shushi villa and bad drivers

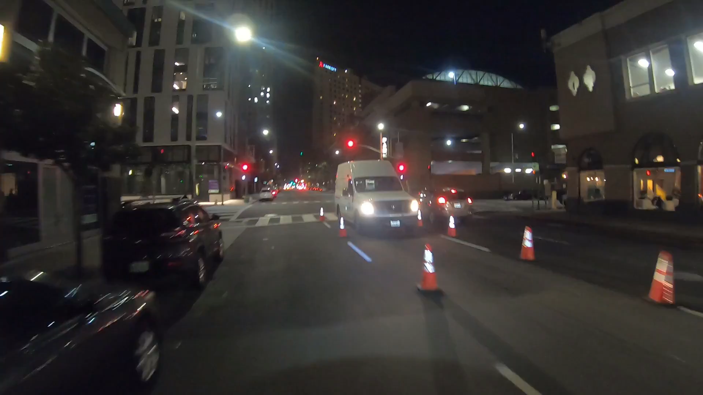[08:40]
Could turn off your headlights and leave that emergency lights on. But you know, no common sense these days. No one does have a brain that works correctly.